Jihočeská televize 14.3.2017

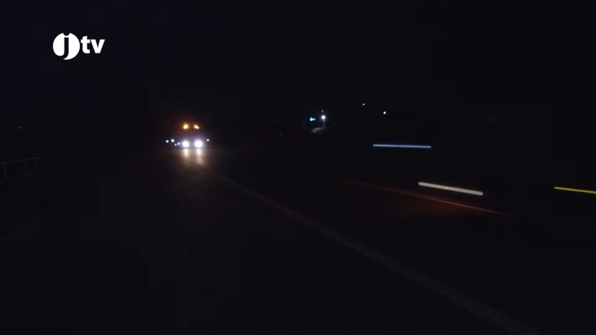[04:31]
Ten převážel chladírenské zařízení. Dva kamiony vyjeli v 10 hodin večer z Prachatic a odtud pokračovali na Písek,
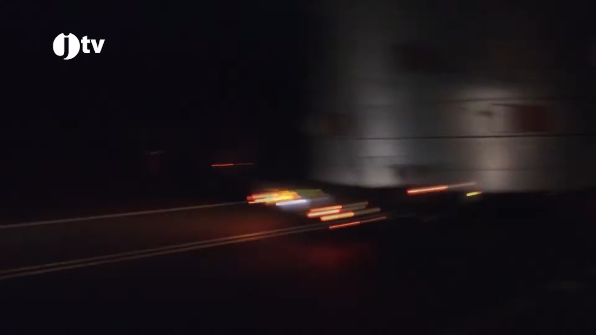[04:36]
Blatnou a dále do Plzeňského kraje.
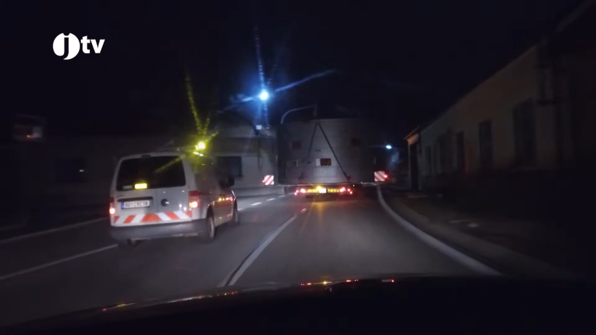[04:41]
Náklad byl široký 6 metrů a zasahoval do obou jízdních pruhů. Při transportu proto asistovali i dopravní policisté, kteří zastavovali dopravu. Připrava nákladu se obešla bez komplikací. Dolní dvořiště přispívá ze svého rozpočtu obyvatelům na opravy fasád.